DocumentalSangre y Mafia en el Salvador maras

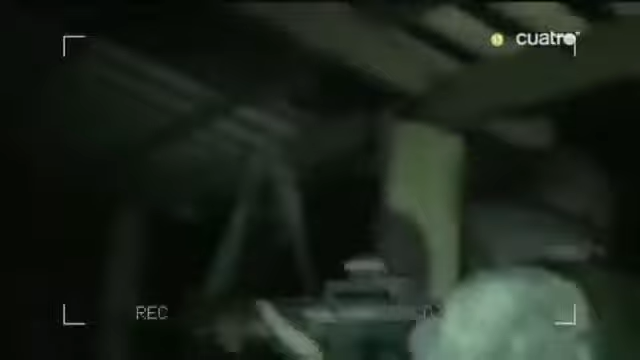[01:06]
En el suelo está el primer detenido de la noche.
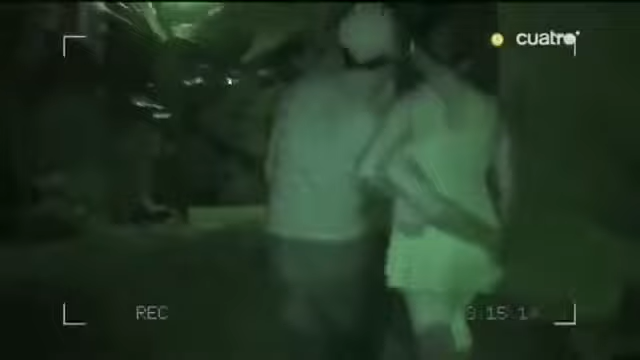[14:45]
Este es mi primer paseo nocturno por el barrio.
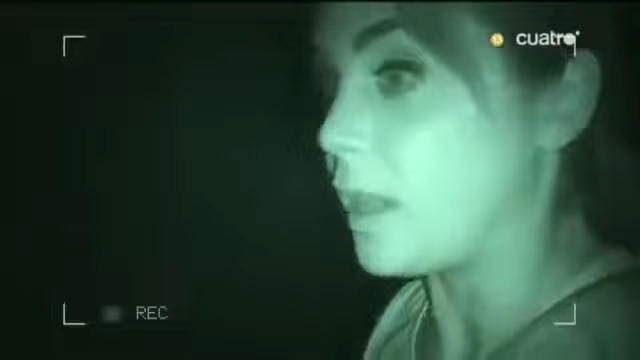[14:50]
Solamente voy a poder grabar en aquellas calles en las que me diga Giovanni, porque si alguno de los chicos de la pandilla me viese grabando,
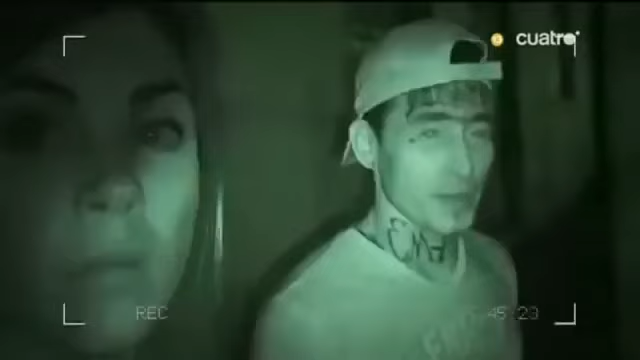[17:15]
Una guerra que prácticamente a diario. Ahí hay un homeboy.
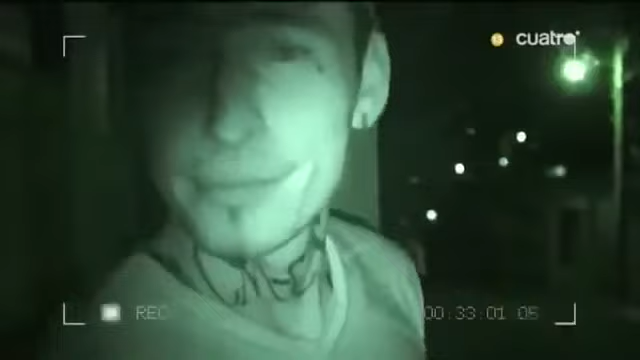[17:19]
¿Este que está ahí? Está.
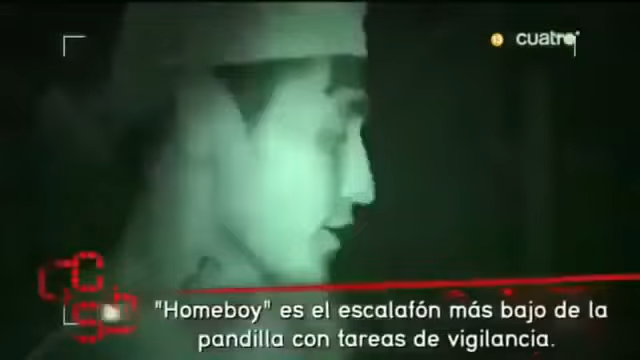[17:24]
Antes yo hacía de esto. ¿Esto es marihuana o qué es?
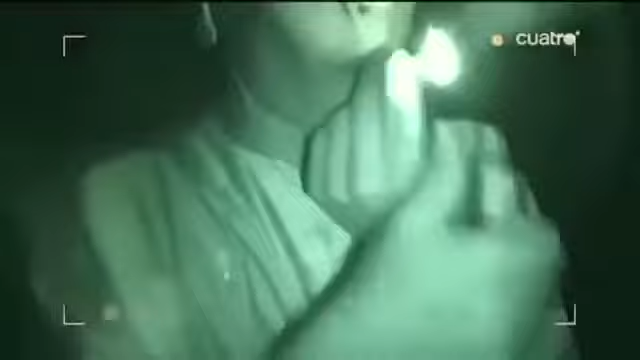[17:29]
Marihuana. ¿Eres de La Mara tú? Ya, un poquito ya.
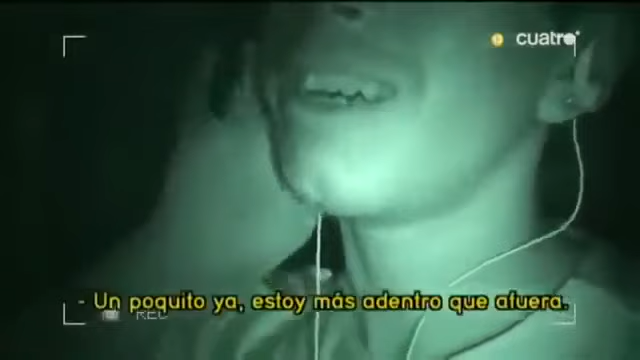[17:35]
Estoy más adentro que afuera. Tengo 17. ¿17?
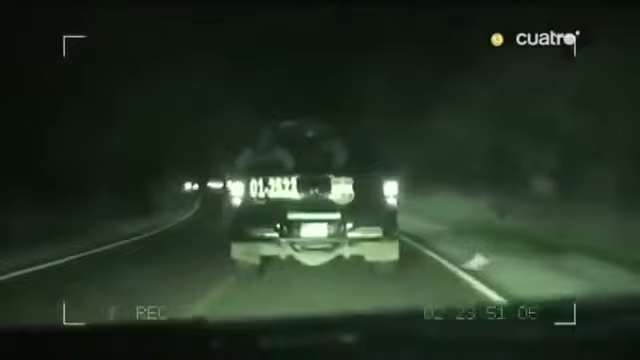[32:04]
Nos acaban de convocar a una operación policial. Estamos en medio de una caravana con 50 coches de policía, casi 600 agentes desplegados.